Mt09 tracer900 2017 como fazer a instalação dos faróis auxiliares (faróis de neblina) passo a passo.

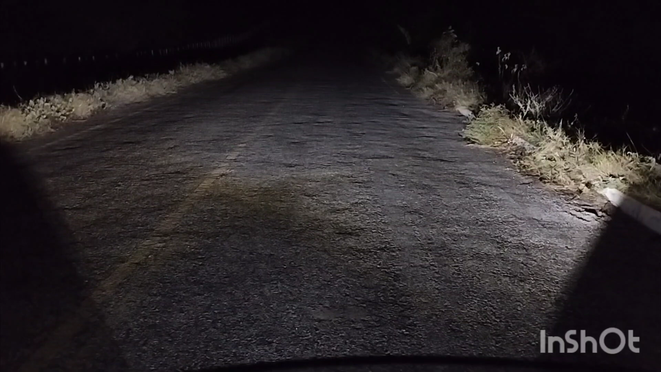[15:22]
Vou estar funcionando na moto para vocês verem aqui a diferença e a ajuda que dá. Ó, esse é o farol baixo da moto. Vou ligar o farol de milha. Olha a diferença. Ficou alto agora. Alto e o farol de milha. Vou ligar agora aqui. Ó.
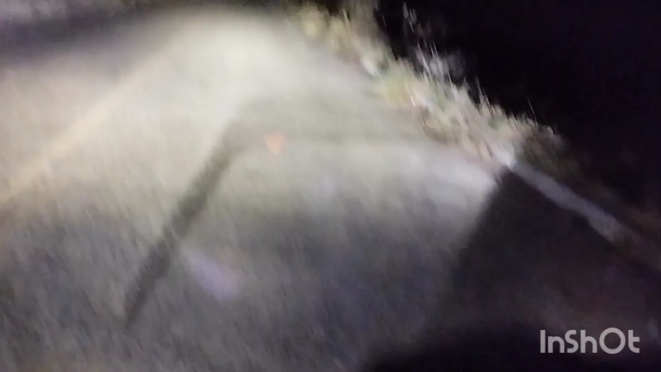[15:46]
É? Top ou não? É isso aí, galera.
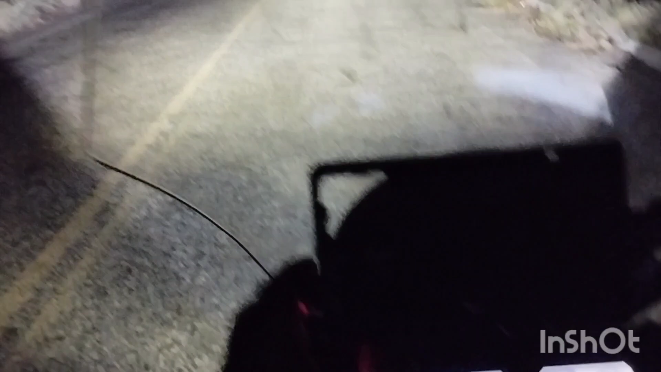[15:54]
Investimento muito bom. Coloquei baixo para não prejudicar a visão de ninguém. A luz alta, tá luz baixa. Luz baixa, luz alta. Vou estar funcionando agora aqui o farol de milha. Uma ajuda que dá, galera. Muito, né? É isso aí.